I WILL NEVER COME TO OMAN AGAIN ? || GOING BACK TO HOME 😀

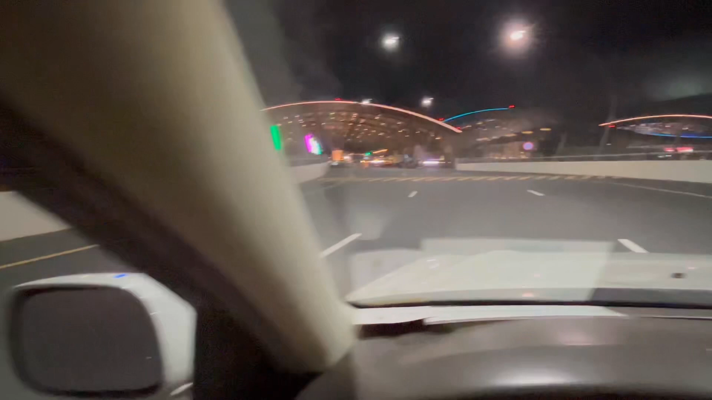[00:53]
देखिए तो कितना सुंदर और कितना मस्त दिख रहा है। ये सारा एयरपोर्ट का आउटसाइड का नज़ारा कितना वेल मेंटेन। वाओ मैं तो देख के मज़ा आ गया कसम से।